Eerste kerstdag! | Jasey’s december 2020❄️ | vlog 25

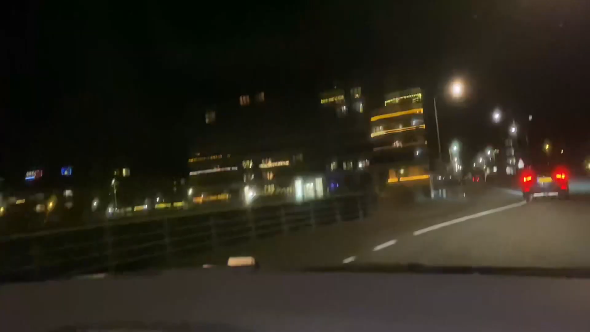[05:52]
Ja, leuk, al die lampjes. Ja.
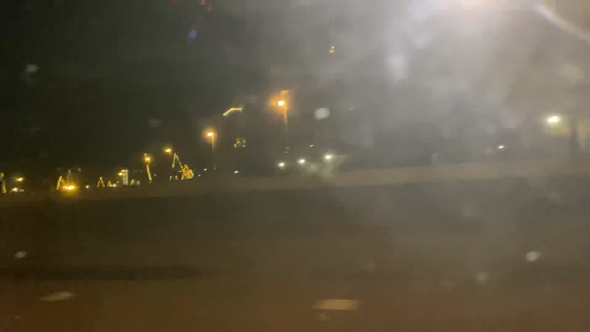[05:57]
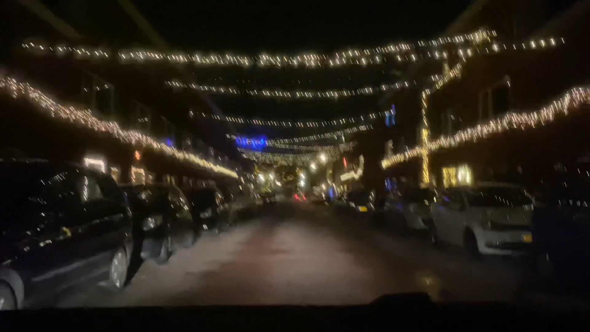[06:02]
Kijk hoe leuk allemaal die lichtjes in die straat hier. Zo gezellig.